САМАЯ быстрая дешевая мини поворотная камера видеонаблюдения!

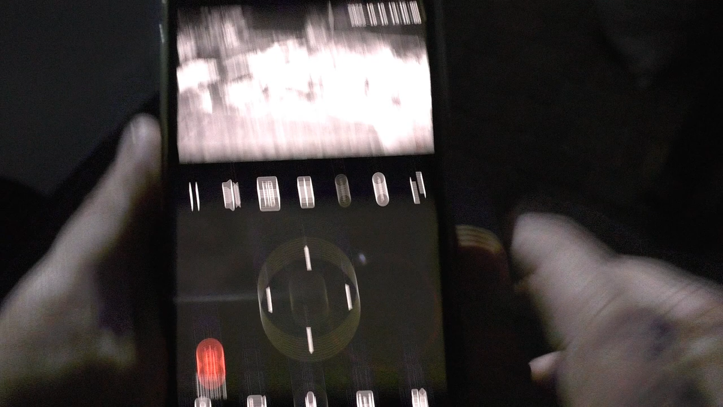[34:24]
в автомате и камера будет переключаться при
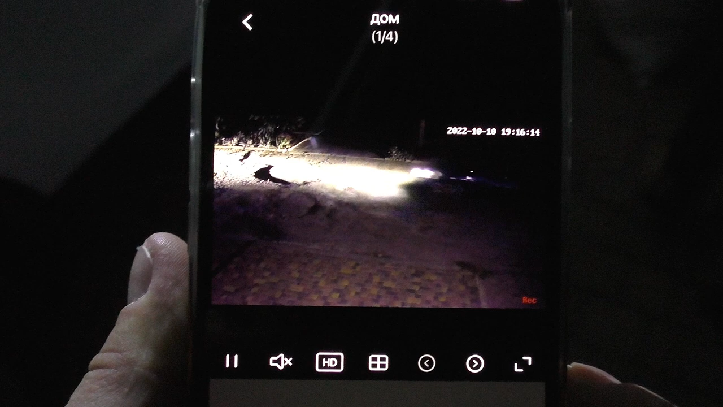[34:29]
появлении движения в цвет и включать белые светодиоды
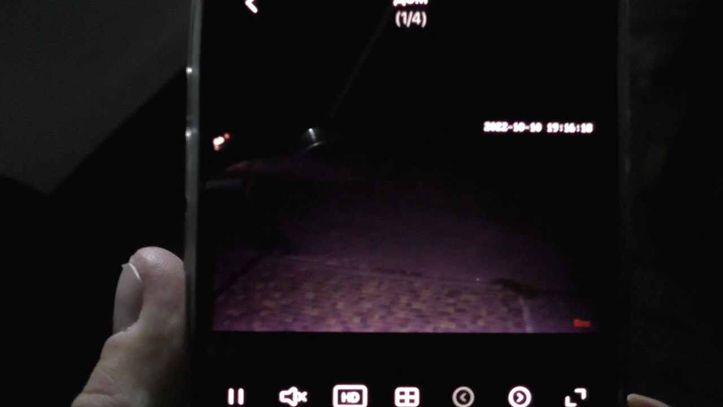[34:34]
вот так все это происходит чем
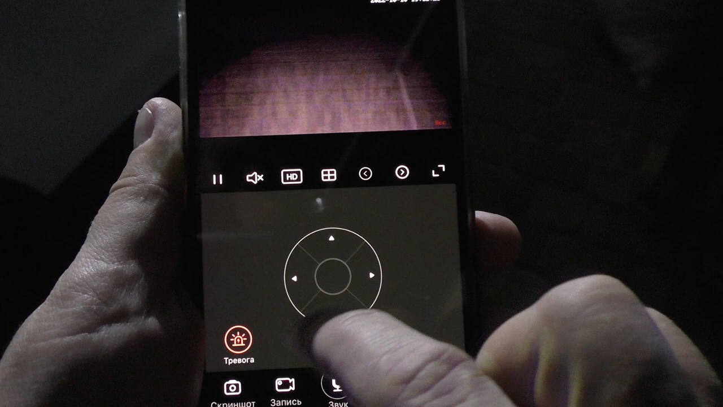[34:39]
ниже опущена камера смотрит но тем лучше освещены предметы тем лучшее
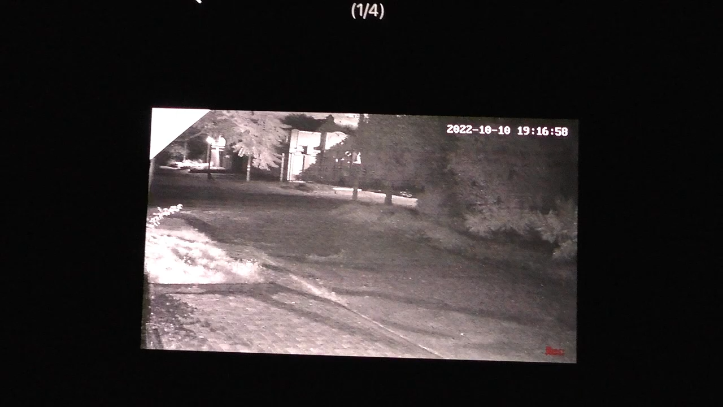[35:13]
надо вот черно-белый ну черно-белая картинка по стандарту шумы присутствуют но не критично в камере есть свои минусы
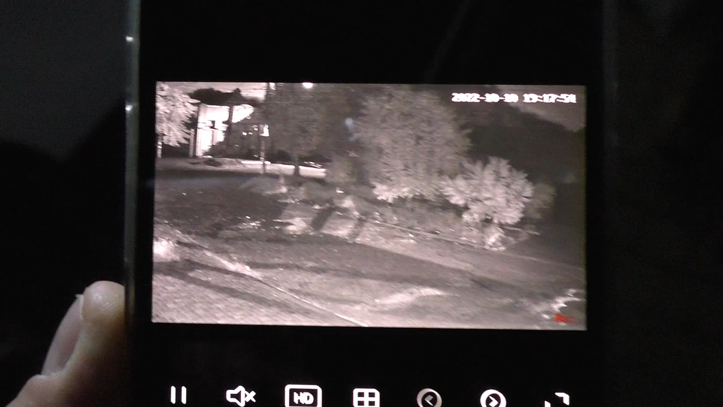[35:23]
есть много плюсов поэтому решать вам стоит ли ее покупать или же заплатить больше и получить более качественную функциональную камеру